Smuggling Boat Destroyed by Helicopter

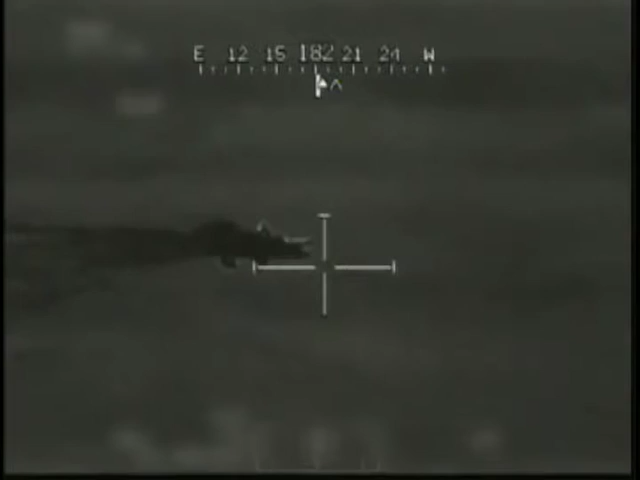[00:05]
Looks like they just threw something off it, too.
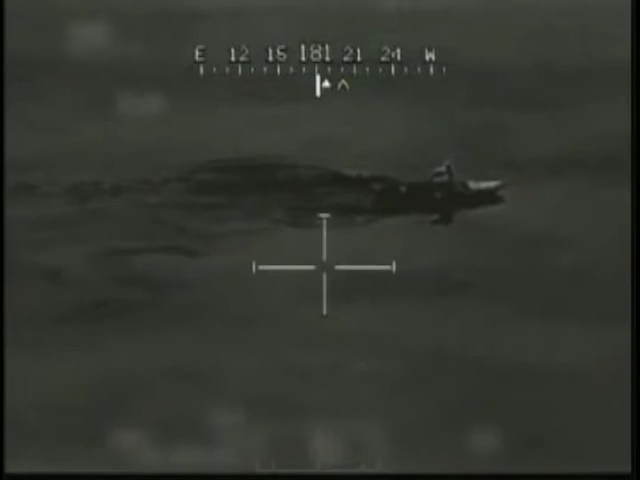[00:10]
Looks like they just threw something overboard or a couple of guys got out and started swimming. It's east to west. Got out and started swimming. Yep, dude got out, he's swimming. Hyper 560, next to Roger.
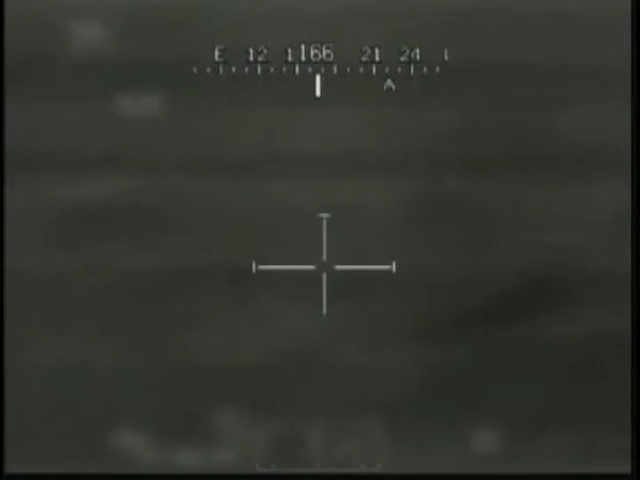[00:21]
Do we have any visual on this boat, possible weapons on it over here? No, but when they saw us, they all jumped out of the boat and started swimming.
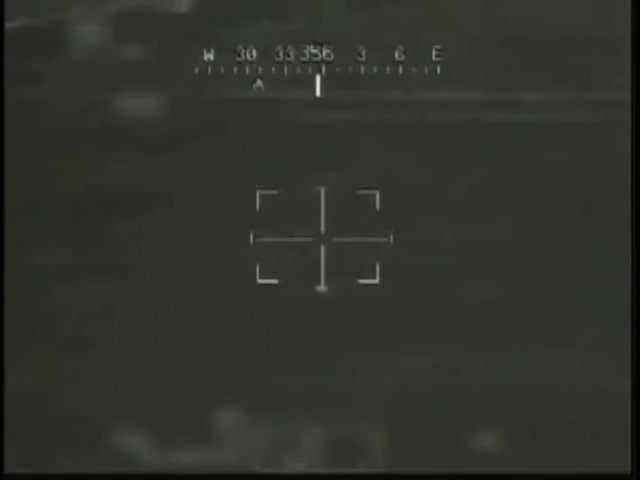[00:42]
they're all starting to throw things out of the boat. Hyper 560, can you identify what they possibly could be thrown out of this boat over here? No idea what they're going out of the boat.
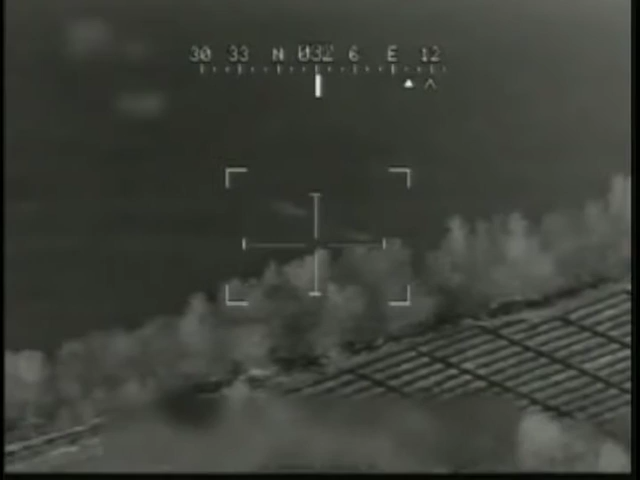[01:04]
They're jumping out of the boat and they are swimming across the water. Cross those little 75, no zone closure, report to the chain zone 1.
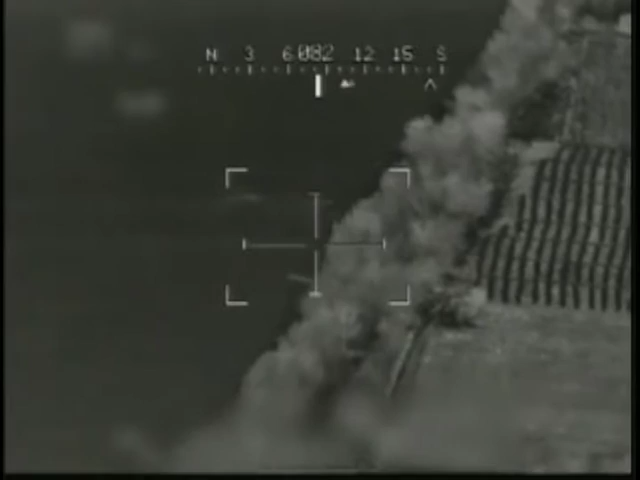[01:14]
Little boathouse over there, you see that? Just by the river side.
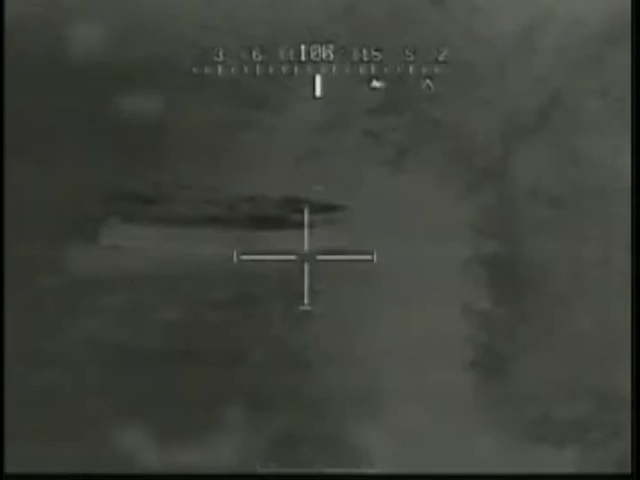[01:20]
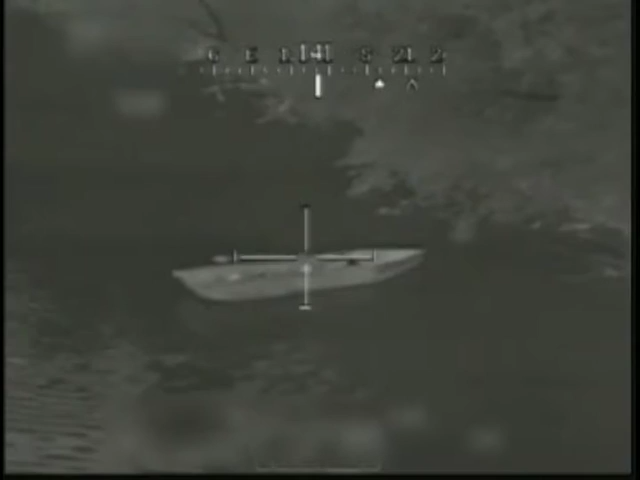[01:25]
Keep an eye on the swimmer as I'm looking at the boat.
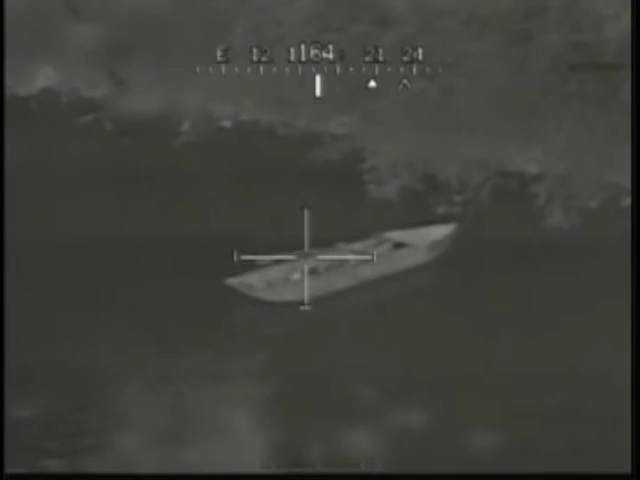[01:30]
I'm trying, I see they're wigged, but they're, uh, they're on the shade of the, uh... ...
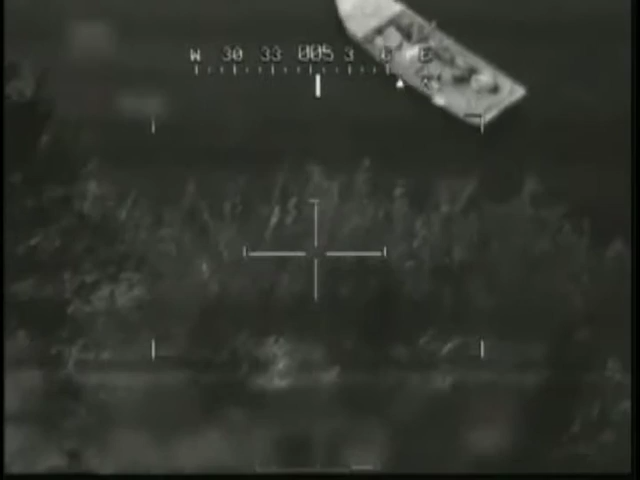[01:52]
... This guy who finds the boat, shoots the boat.
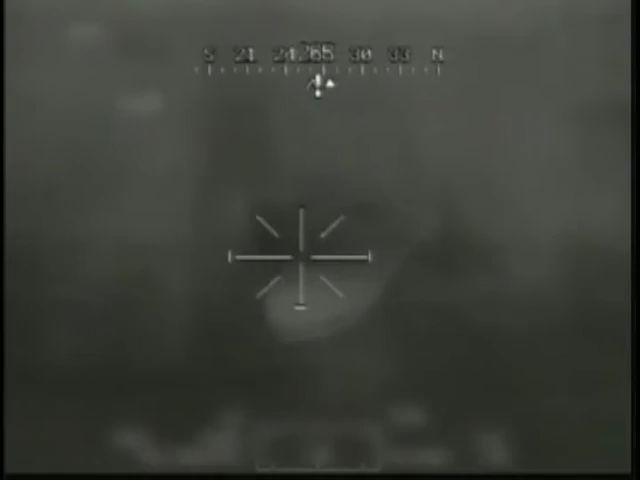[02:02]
I don't want to go too close to it.